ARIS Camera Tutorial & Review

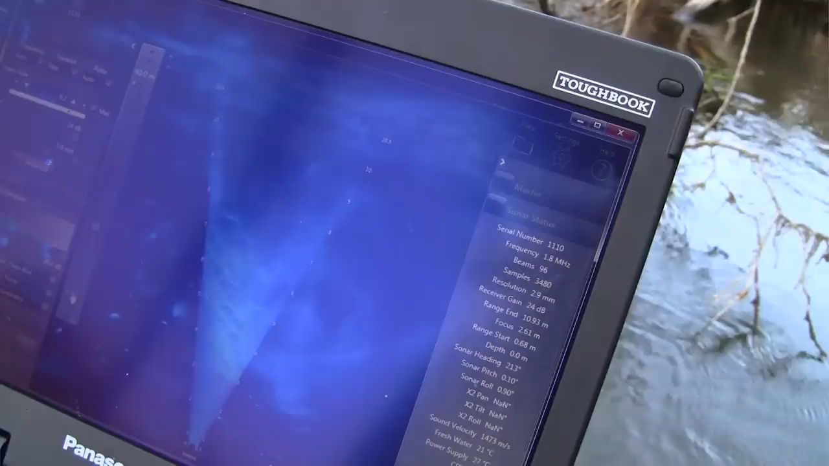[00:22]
Basically what it does is transmit sound pulses under water and then converts the returning echoes into a digital image. The ARIS which stands for Adaptive Resolution Imaging Sonar is just sort of the new generation of the DITSON.
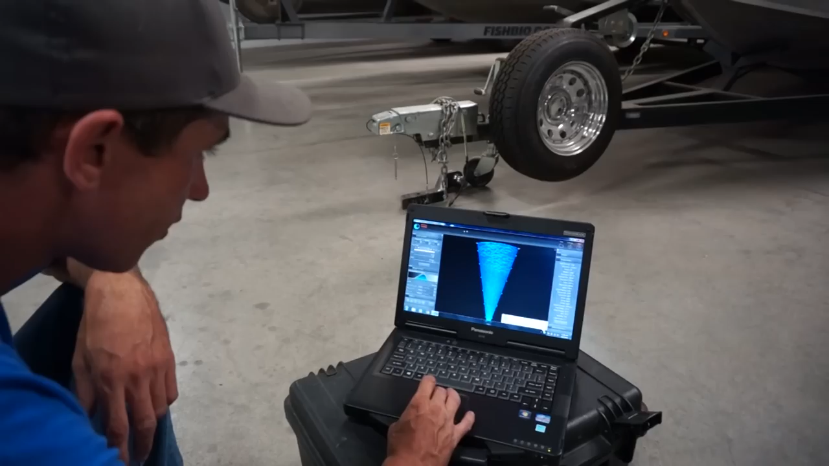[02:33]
Unlike an optical system, using sonar camera it allows for a length measurement of the footage.
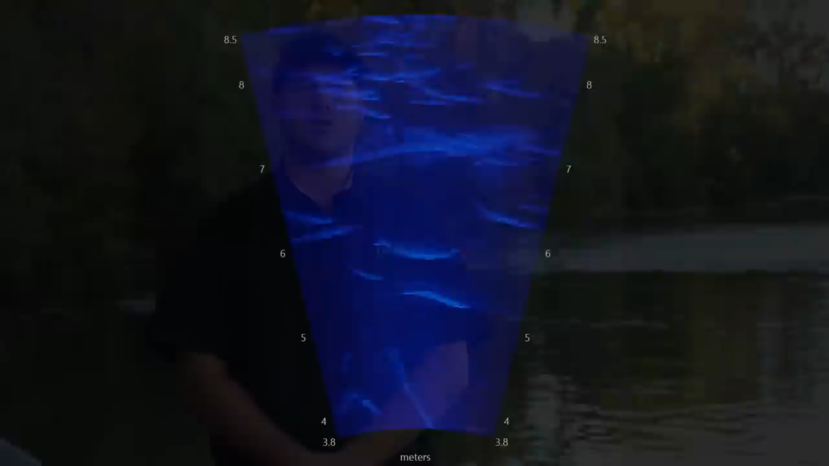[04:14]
There's some spreader lenses that allow for much deeper conditions.
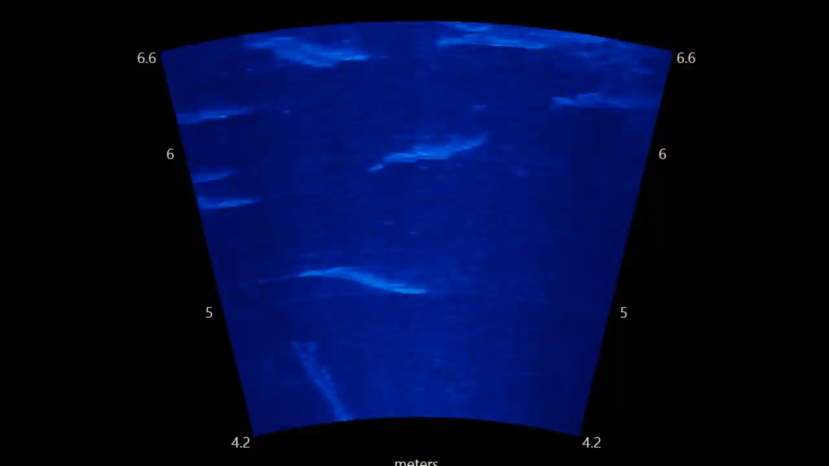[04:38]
We not only can follow a single fish as it moves through the water column,
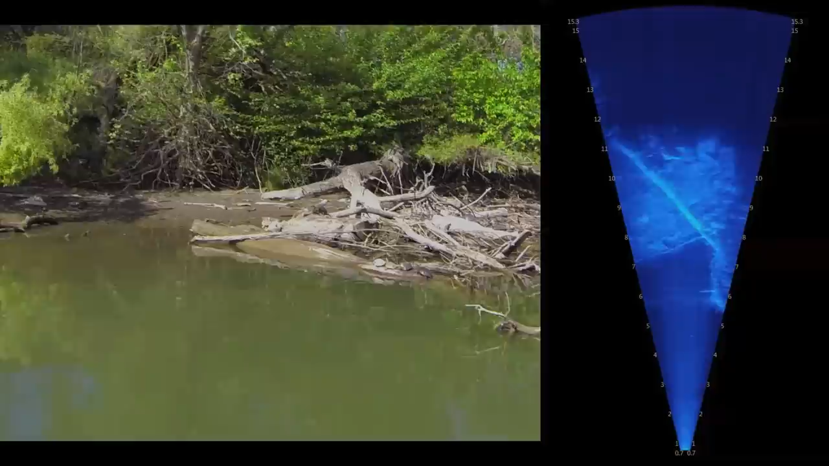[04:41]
it's a great tool for habitat assessment. You have the ability to view underwater features that would otherwise not be able to be seen.